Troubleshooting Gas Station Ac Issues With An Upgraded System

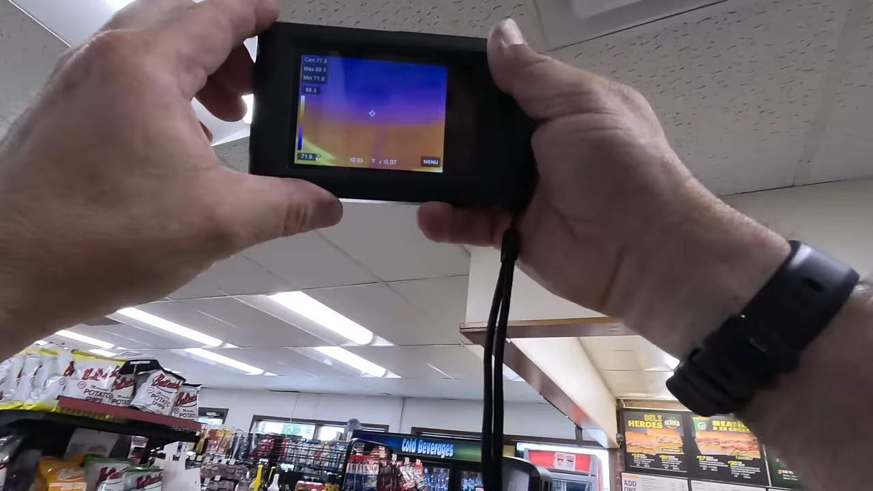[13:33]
Get 63 out of that one. 71 out of that one.
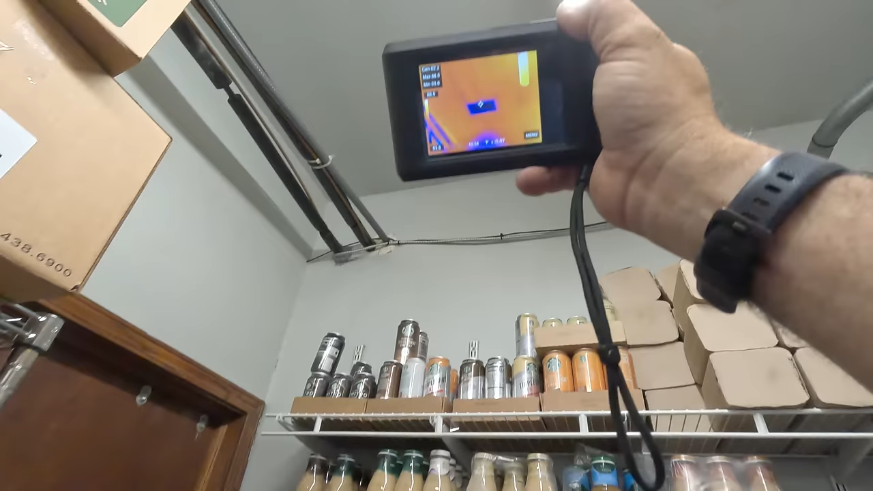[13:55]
Okay. We're getting 60 out of that one there.
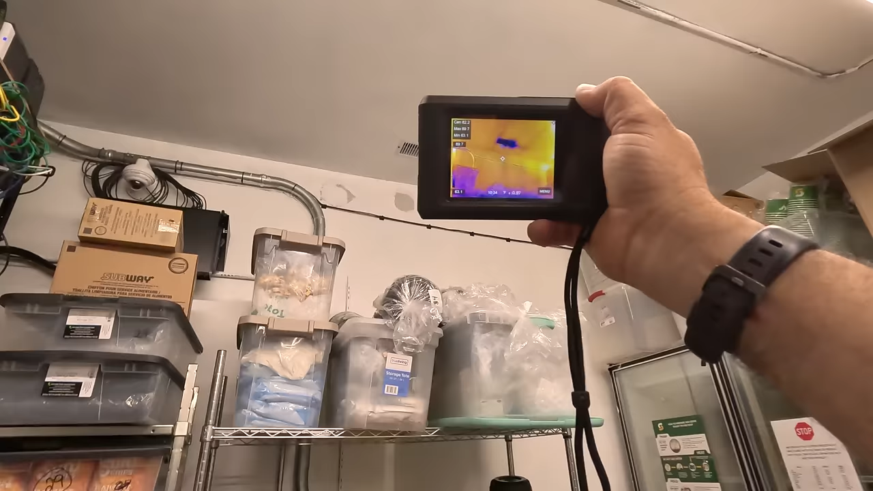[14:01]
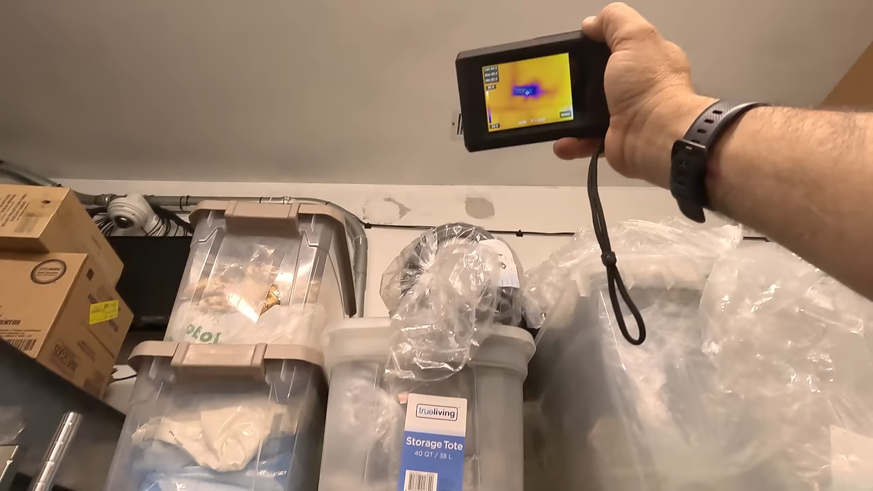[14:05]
61 out of that one there.